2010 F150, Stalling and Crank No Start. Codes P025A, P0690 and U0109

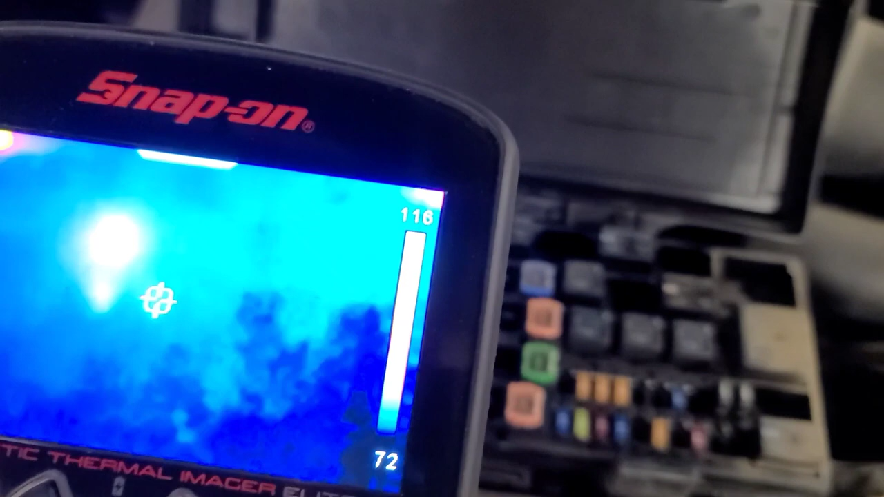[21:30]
so i got this fuel pump running now for about 10 minutes and i got a thermal camera here and i'm looking at the fuses the one in the middle of the screen is fuse
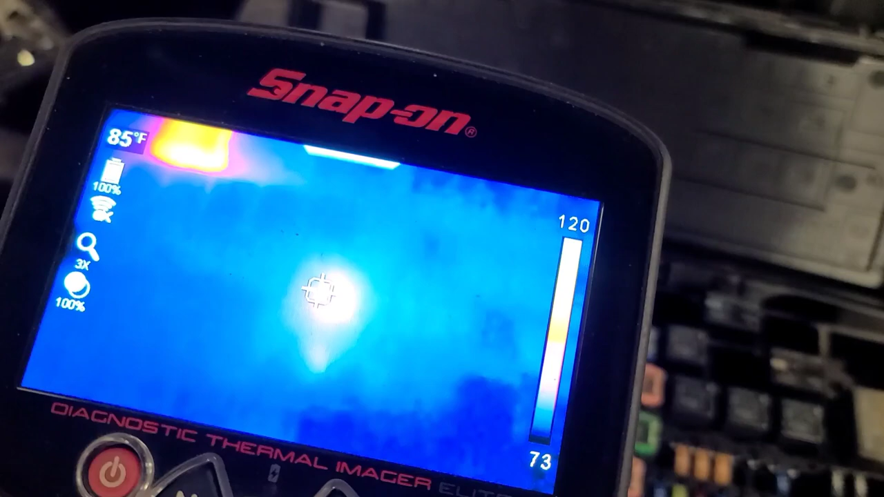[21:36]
On screen: spot 85°F
27 and that other one up in the top corner is
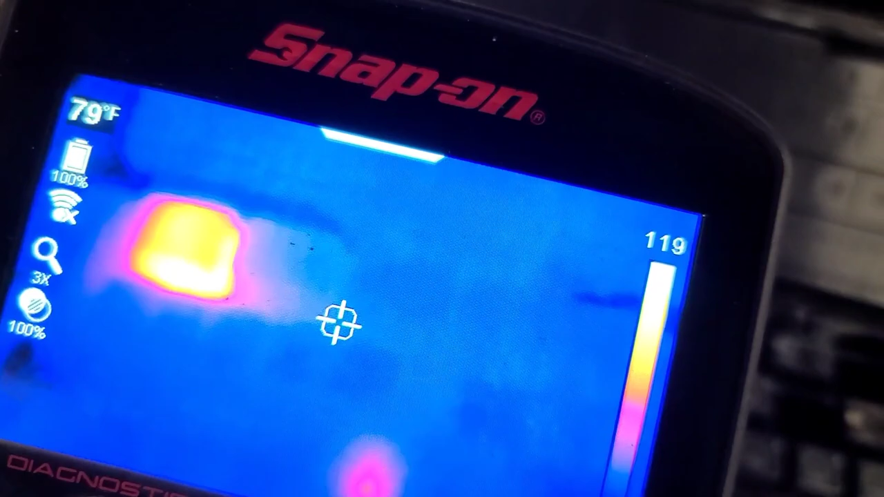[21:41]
not a fuse it's a relay this this relay here and
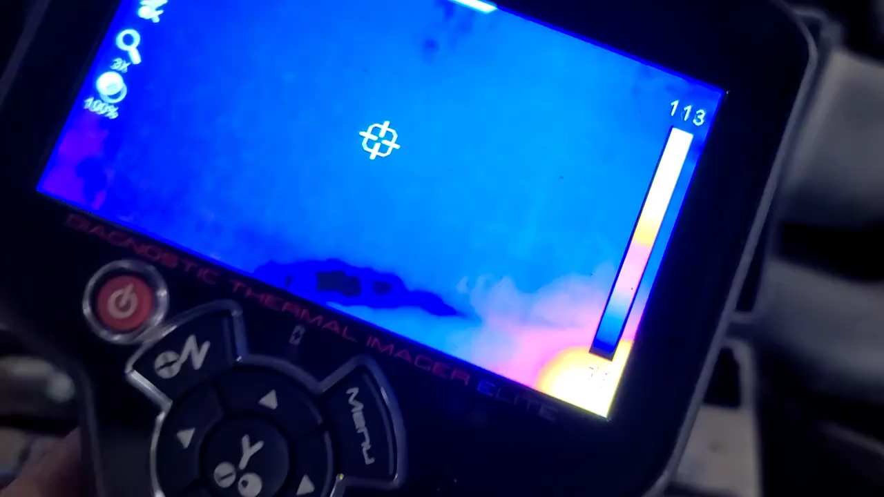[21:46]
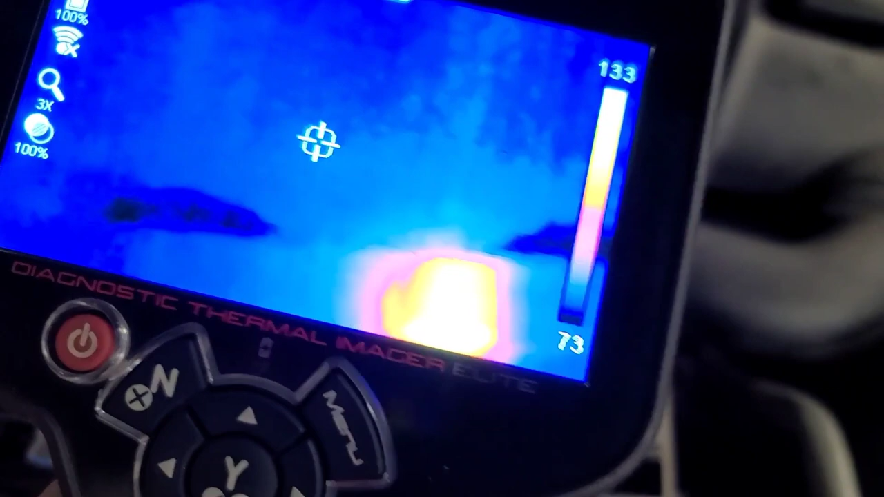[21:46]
the fuel pump relay is warm stands to reason they're both on
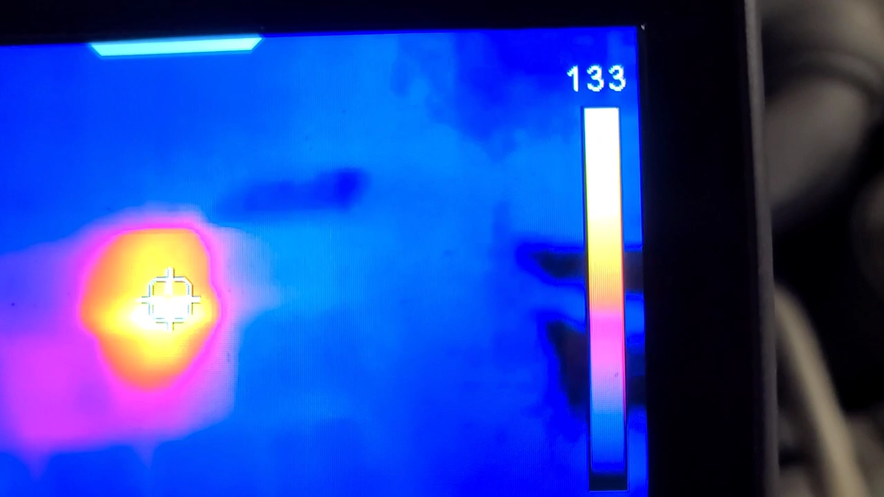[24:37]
and i've got uh that relay swapped with the uh rear wheel defogger relay and you can see that the connection is warm but that's not uh alarming
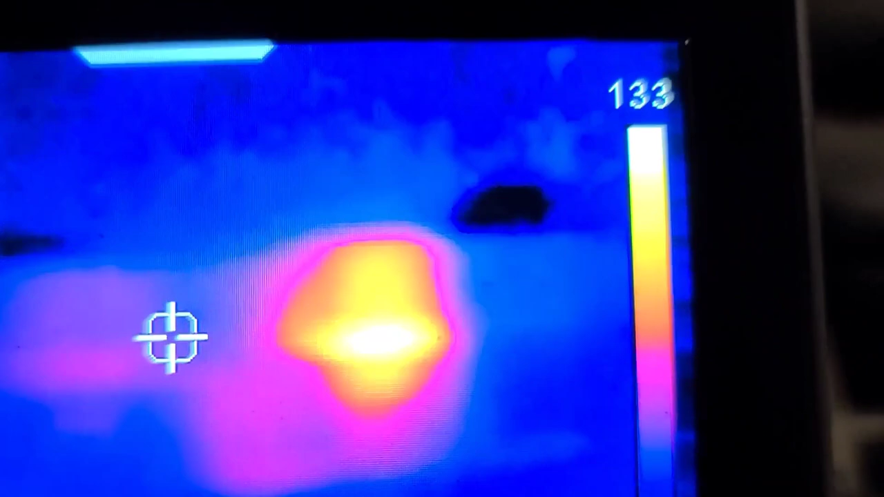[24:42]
the pcm power relay is warm